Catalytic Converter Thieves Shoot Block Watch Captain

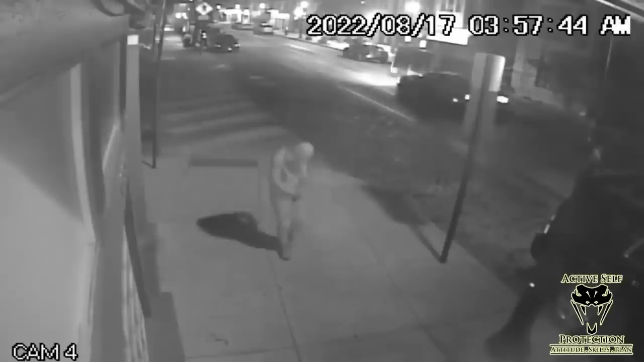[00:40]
That's him. One of the guys is wearing a Halloween mask, and you see him here, and he's got a gun with a laser sight on it. The block watch captain came and confronted him because it was his van that were stealing the catalytic converter. They actually turned and shot that block captain in the chest, and he was in critical condition for some time. Eventually, he was able to come home. You notice here the guy with the gun has kind of swerved back around and is kind of hoping for him here and looking out for him.